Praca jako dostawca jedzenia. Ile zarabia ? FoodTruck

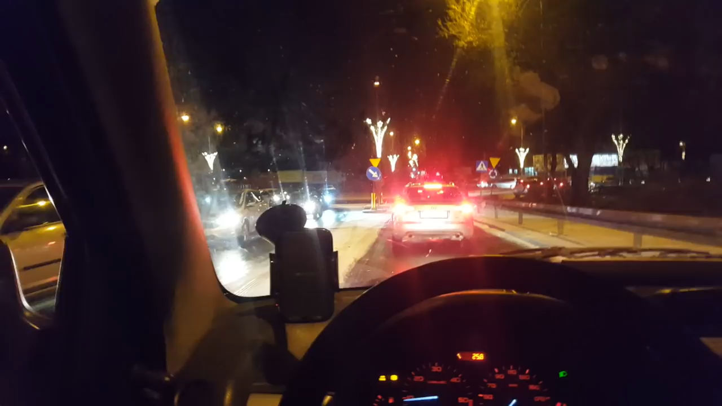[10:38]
I czasem wychodziły, że były opóźnienia dwugodzinne nawet, dwugodzinne, trzygodzinne, przez to właśnie, przez taki ruch, a ja byłem jedynym kierowcą w tym miejscu.